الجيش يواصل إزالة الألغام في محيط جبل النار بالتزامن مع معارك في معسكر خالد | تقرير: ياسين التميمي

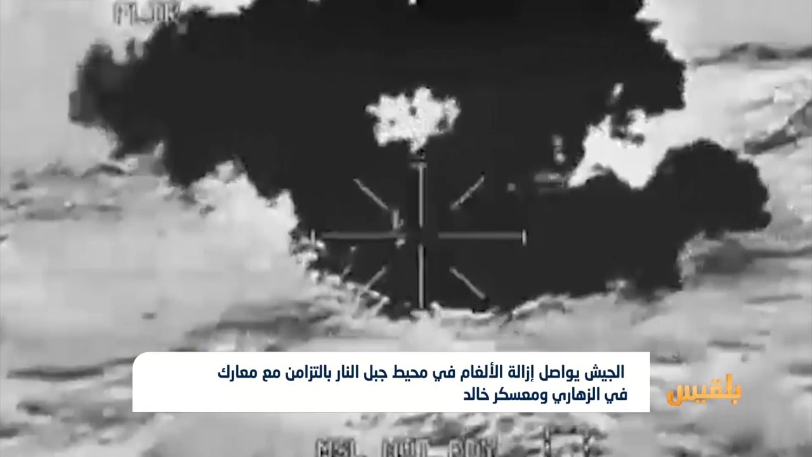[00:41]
معسكر خالد نتجت عنها انفجارات هائلة لما يعتقد أنها مخازن